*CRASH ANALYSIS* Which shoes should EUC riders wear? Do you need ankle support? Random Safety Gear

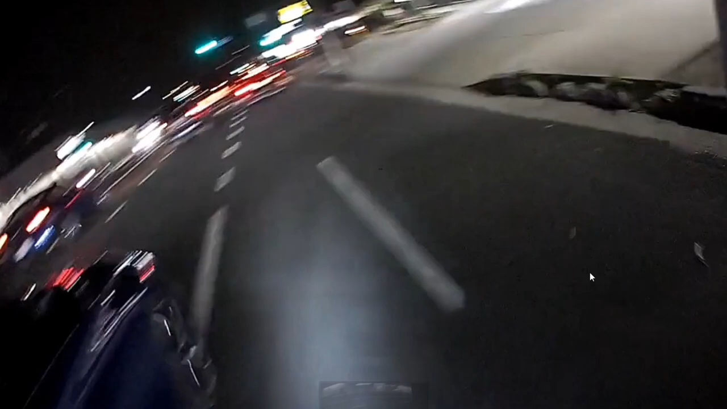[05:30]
And there's just seems like there's so much room here where he could have played instead of, uh, freaking out. So I'm, I hope he heals fast. I'm sorry to criticize, but I must put, I put out so that others don't make this mistake. You see riding in traffic is no joke. You can die. People have died riding in traffic and, uh, it's not safe at all. I mean, it's super safe if you're experienced and you know what you're doing. Like I would have just stayed on the sidewalk or like veered over, but I have a lot of experience. I have 20,000 miles on my UCs. So, uh, yeah, guys be safe out there.